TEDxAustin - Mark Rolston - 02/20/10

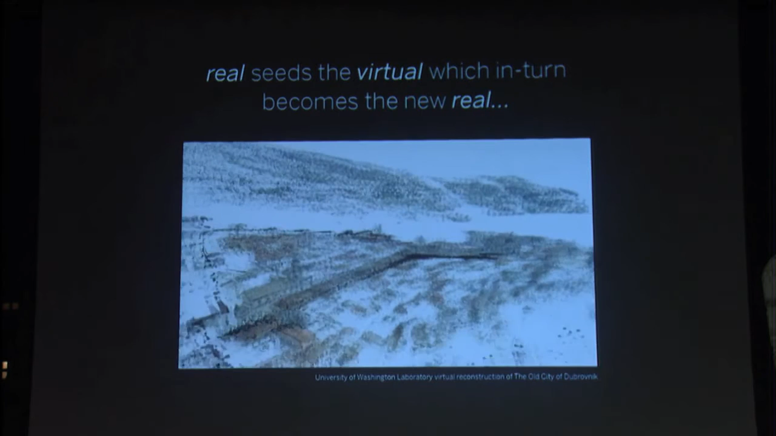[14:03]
In other words, it can tell that that tower reoccurs, and there's the other side of the tower, and we can make sense of the shape of the city and actually map the physical entity that is that city that one walks around,